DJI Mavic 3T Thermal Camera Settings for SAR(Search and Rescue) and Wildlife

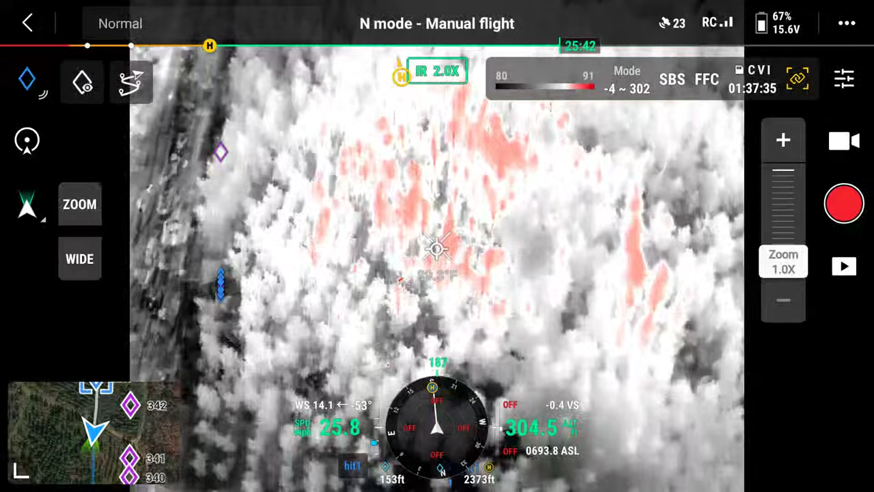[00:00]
so it has been sunny and warm all day but you can see that the
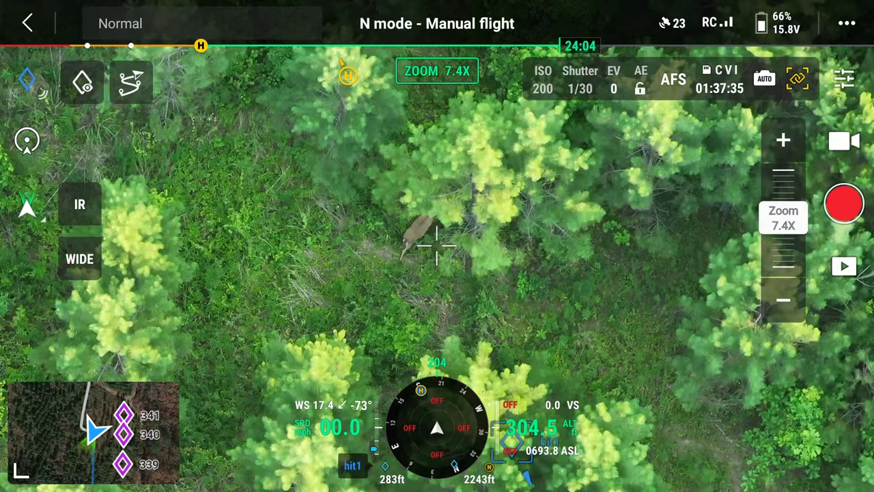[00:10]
the deer stand out pretty good i don't think it was a super hot day so i've seen a lot of people um people new to the
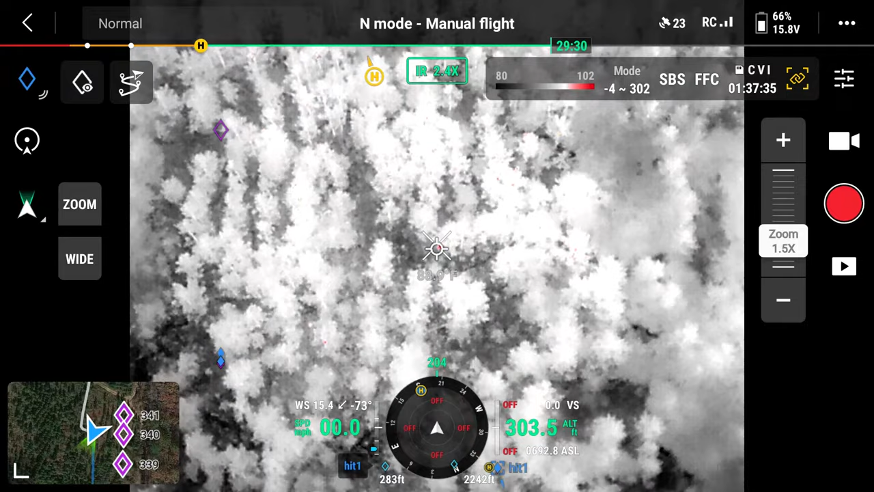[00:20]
mavic 3t asking about camera setup so while i've got deer under me just so you can see what i'm talking about um and i'm at about 300 feet i'm going to show you how i have my camera set up what you need to do uh what you can do um optional if you will
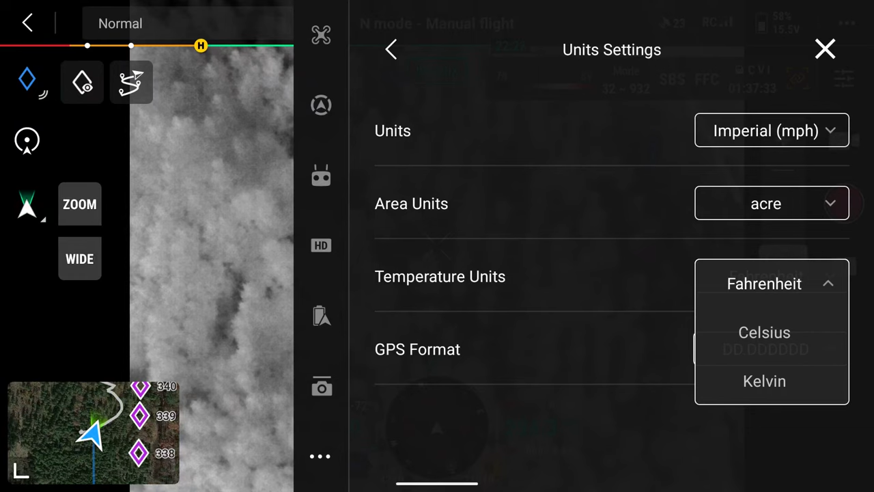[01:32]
in the us and i know fahrenheit so that makes more sense to me
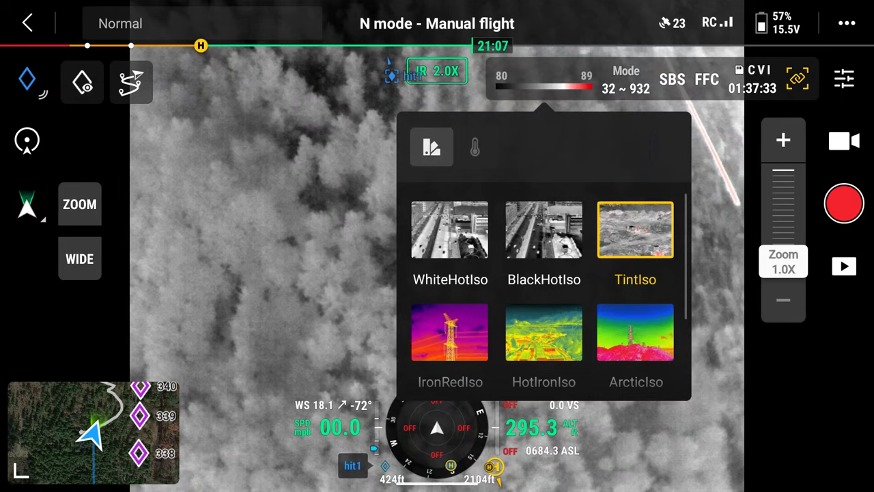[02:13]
tint rainbow or arctic hot iron iron red personally i like tint it allows me to fly quickly um i can see the red hot spots uh very easily now you
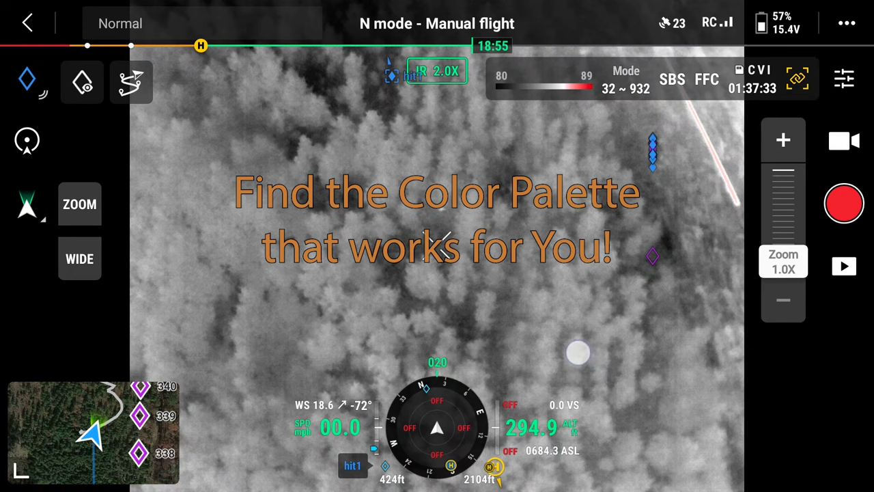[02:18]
notice um right now there is nothing that is hot underneath me okay so the next setting i need to adjust is right over here where it says mode okay says 32 fahrenheit to 932 well obviously i'm looking for in my case deer or humans for search and rescue so i'm not looking for anything over 110 degrees something of that nature so click on mode there's only two settings there's a wide and then narrow so in this case it just changed from
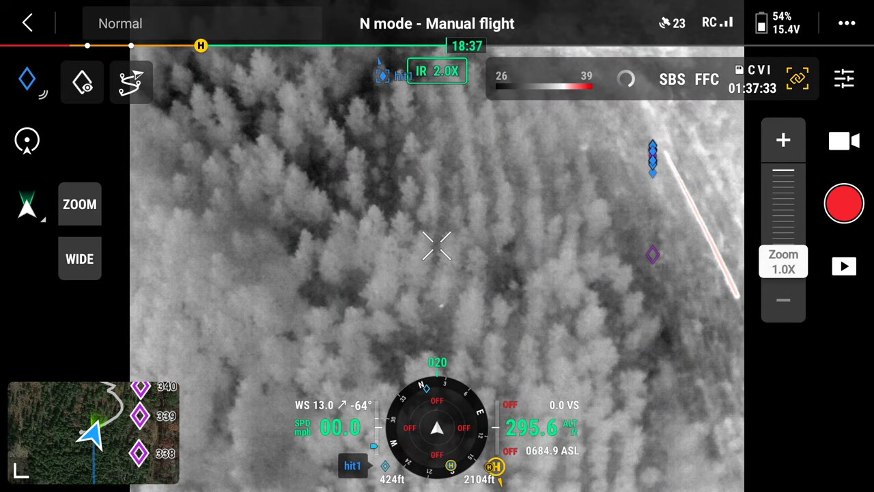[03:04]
one moment 32 to 932 fahrenheit down to negative 4 to 302 so if you notice on my screen right here there's a hot spot there there's a deer down below us okay and there's a few of them actually um there were um very thick pines below us as well so with that mode setting and that tint setting you notice that deer pops out and he's very obvious so if i was to change to the white hot
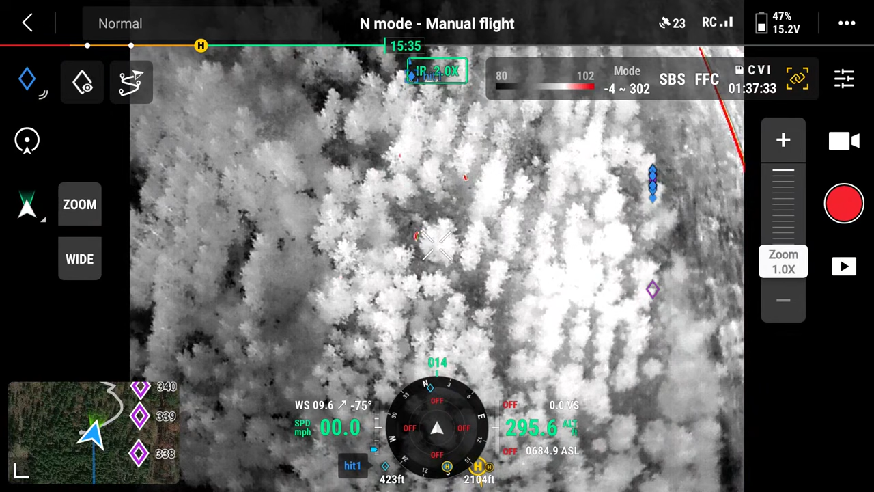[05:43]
awareness and you can see sometimes that ground it's hard to tell how far away it is right plus the zoom cam or the thermal camera is automatically it starts at two at two times right it's not one so you look closer to the ground than you really are and so when you switch over to your zoom camera obviously
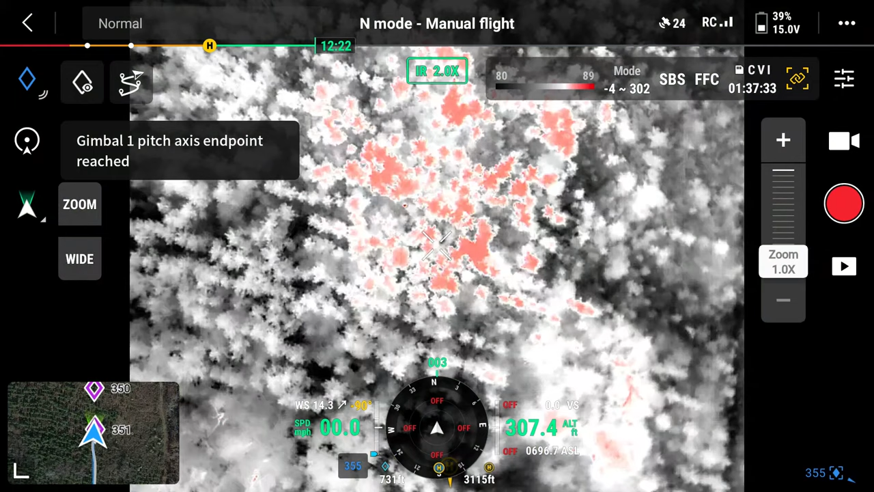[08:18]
straight down is fine because they're
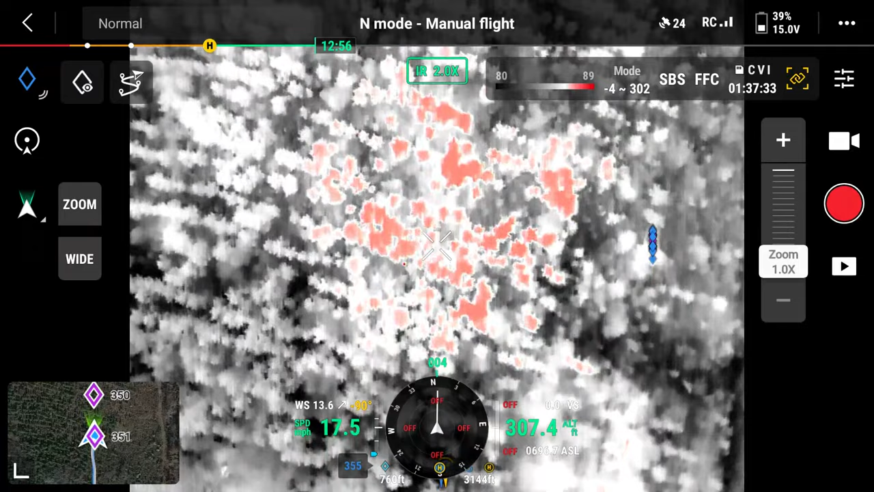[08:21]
short enough they don't have you know a large canopy of coverage so in short pines you're probably just fine um i know one of our guys
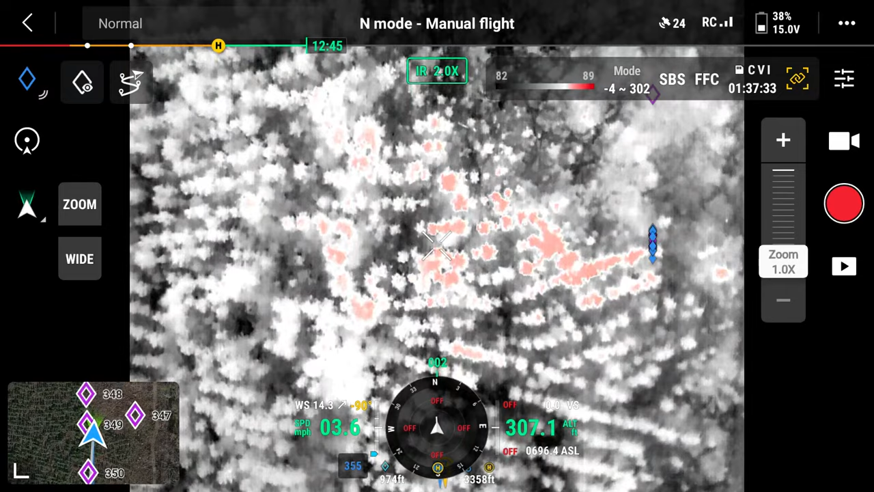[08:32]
on the facebook group uh he does uh fawn searches in austria and so he's going straight down because he's looking down into deep uh sealage another setting you want to check when you first get your uh maw3t and you're setting up the camera just making sure that you got everything set up right is go over to um the three bars these three sliders right here you can
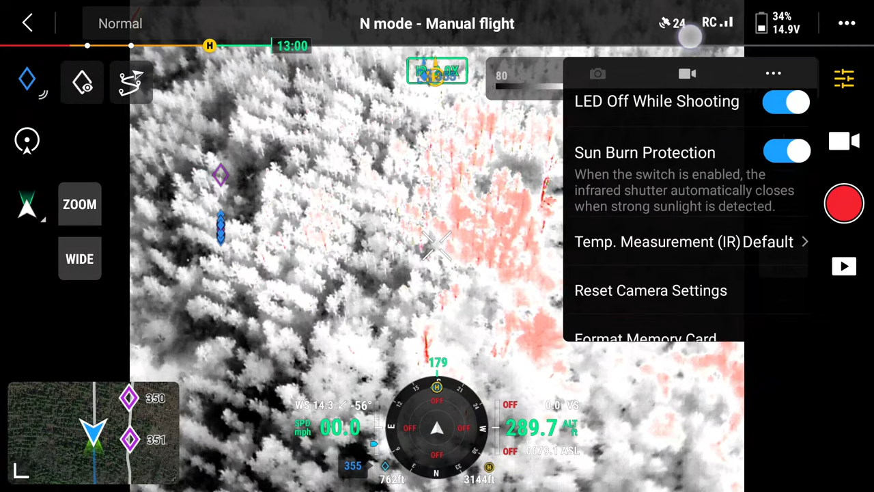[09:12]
see that okay and click on that and you want to click on the three dots and we want to go and make sure that this infrared image super resolution we're going to make that sure that is turned on
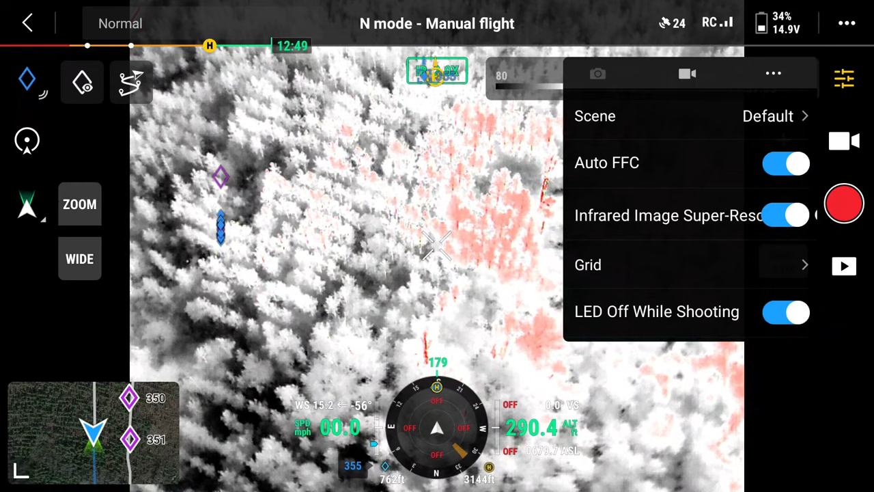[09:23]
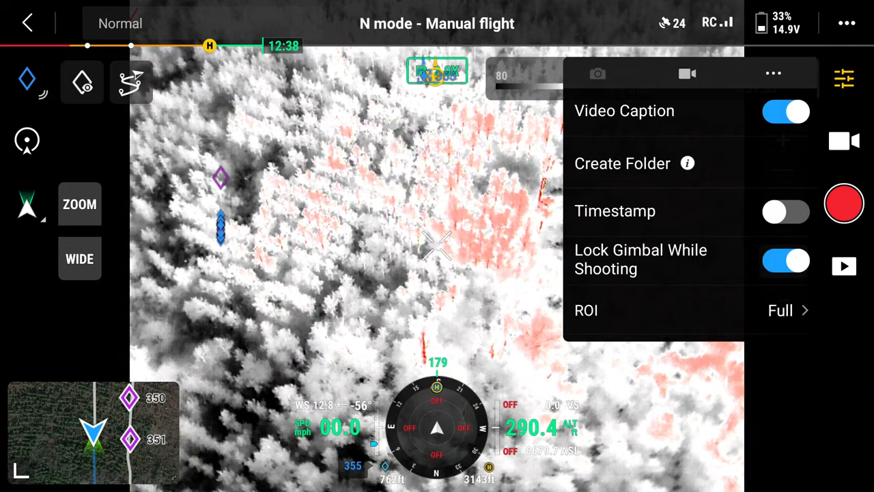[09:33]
and that's pretty much it that's it so that's going to make sure that your um super resolution just tries to make the image a little bit cleaner uh from the thermal aspect